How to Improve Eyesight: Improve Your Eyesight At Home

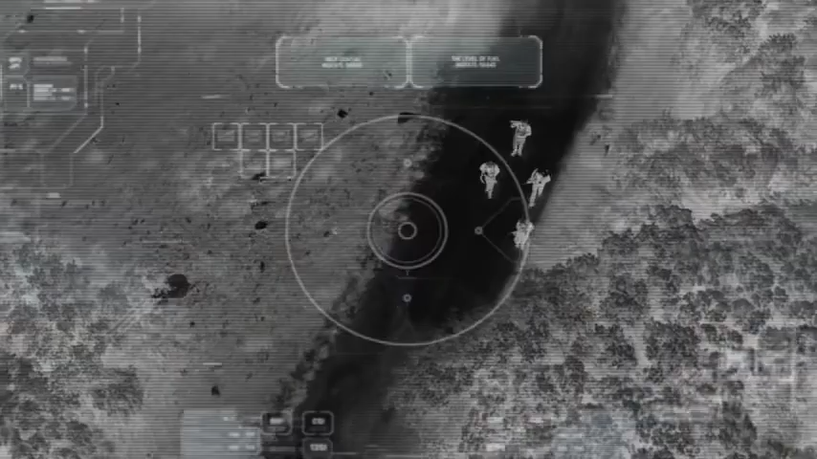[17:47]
this is a specialist surveillance team made up of reservists from the ancient Kori Aboriginal tribe who patrol the outback in search of drug smugglers,
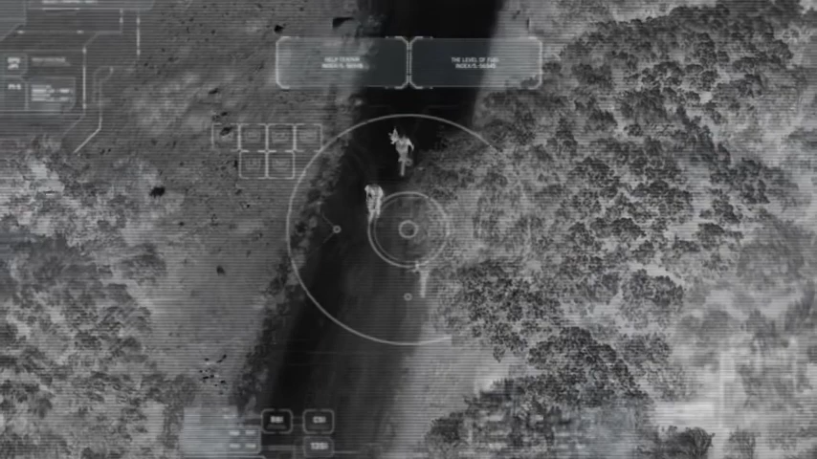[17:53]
traffickers, or illegal foreign fishing vessels. And with Lindsay's condition, the timing could not have been worse.